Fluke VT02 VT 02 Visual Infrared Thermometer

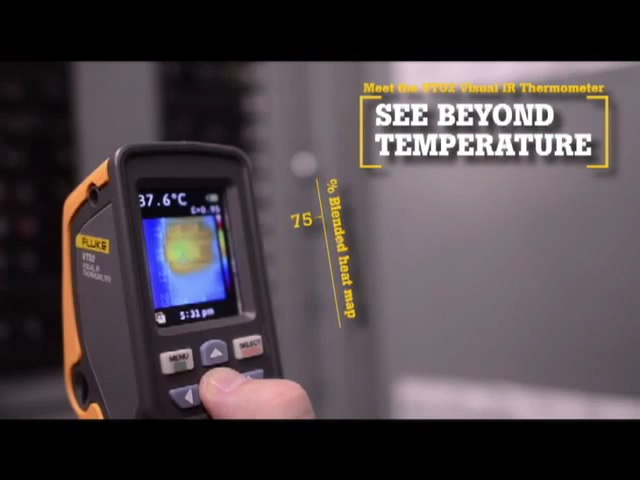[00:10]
On screen: spot 37.6°C
Now there is a new tool category, Visual IR Thermometers.
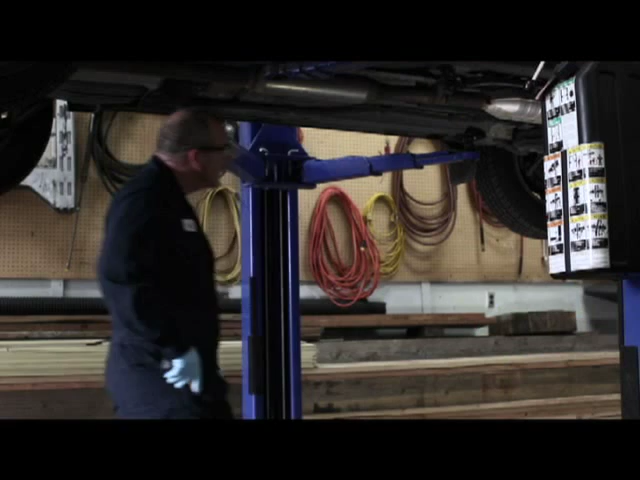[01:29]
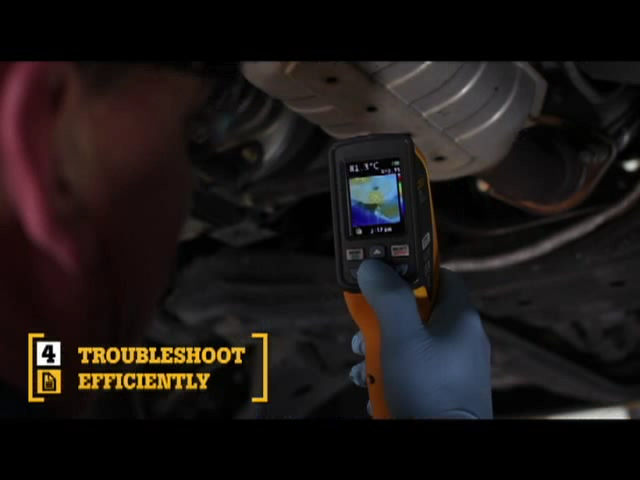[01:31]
Fourth, compact and intuitive, the point-and-shoot focus-free design with built-in intelligence makes
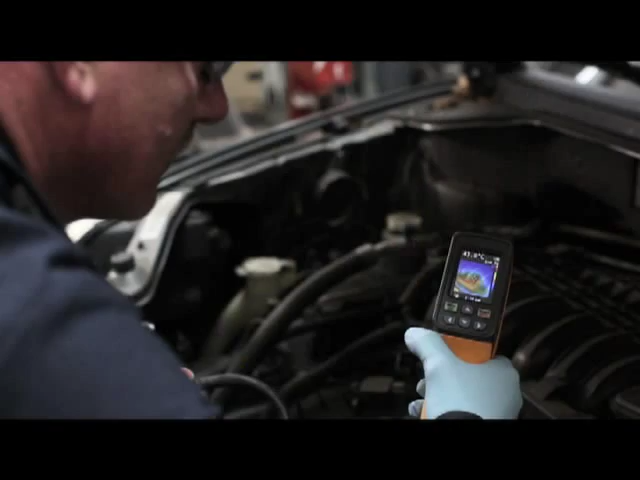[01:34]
it so easy to use that it requires little or no training. The fifth key benefit, SmartView software.
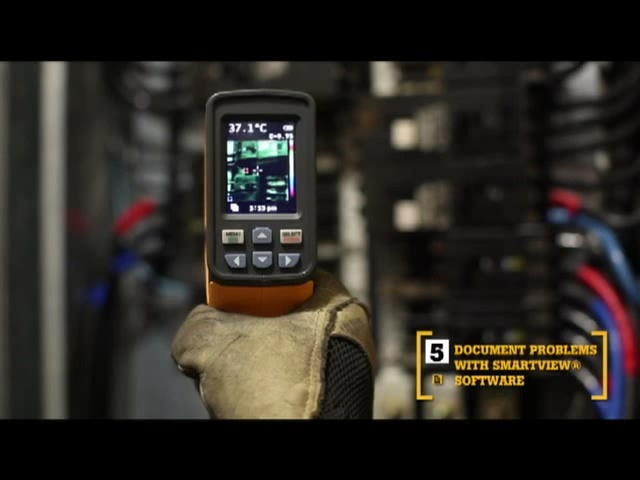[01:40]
On screen: spot 37.1°C
With every pull of the trigger,
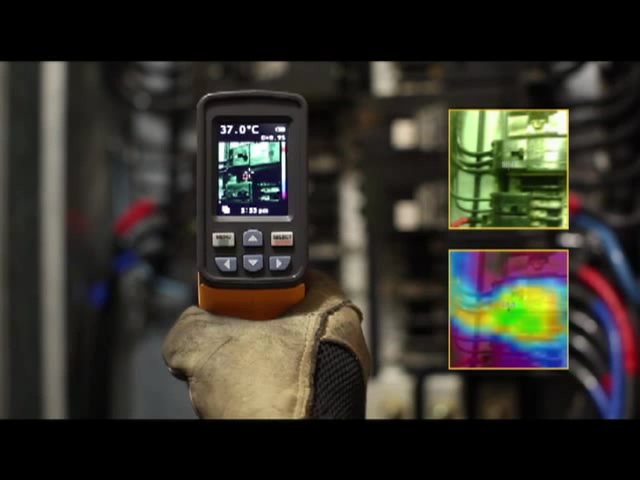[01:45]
On screen: spot 37.0°C
the VT02 simultaneously saves thermal heatmap data and a visual image onto the included microSD card. Then import those images into SmartView software.